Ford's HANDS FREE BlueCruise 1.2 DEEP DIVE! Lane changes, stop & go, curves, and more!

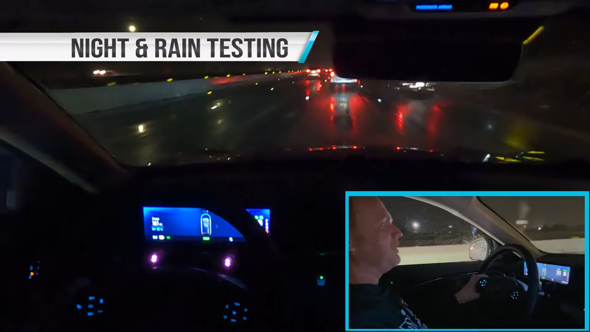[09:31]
So I tried to turn on blue cruise here, but we're in a construction zone, it's raining, the lines keep appearing and disappearing. So I can tell that the lane keep system is functioning sometimes and not functioning.
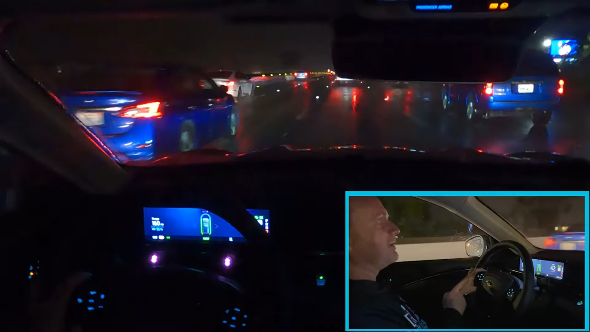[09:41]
It's let me know by like the gray lines just disappeared. So that means it's not detecting the lines. Now it is. Uh, I can try to turn it off and then back on again. Now it's back. Trying to turn it on. And again, it's doing just the lane keep, but not, uh, intelligent cruise control and definitely not blue cruise. We're on I-5 in Carlsbad, California,
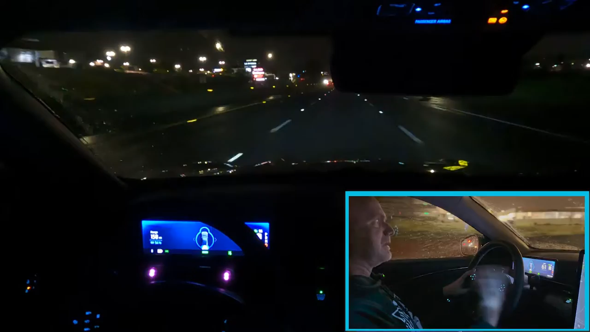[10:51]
Uh, you can tell it's, it's raining. It's not raining really hard. Uh, let's see here. And now blue cruise is on. This road, it like, uh, goes in and out of the hands free versus hands on system, even in the best of conditions. So we're just going to drive a little bit of this stretch and see how it does. Uh, I'll do a lane change real quick and see how that works in the rain lane change. No issue blue cruise back in this lane.
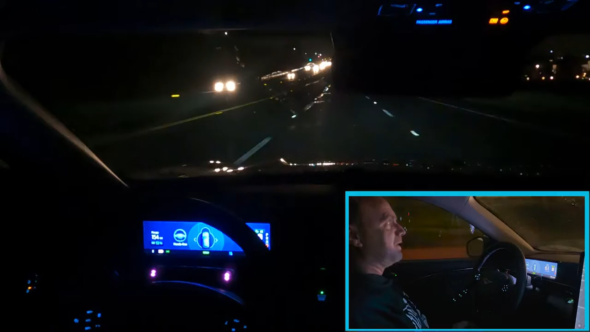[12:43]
Uh, but overall, uh, this is, uh, definitely doing an okay job. Totally put my hands back on the steering wheel. Next time I'll, it does that. I'll just, uh, let it go for a few seconds. So you can hear that it does an audible alarm at some point. Uh, usually I think it's about five seconds. Um, so we're going around this curve. Hopefully it'll start back again.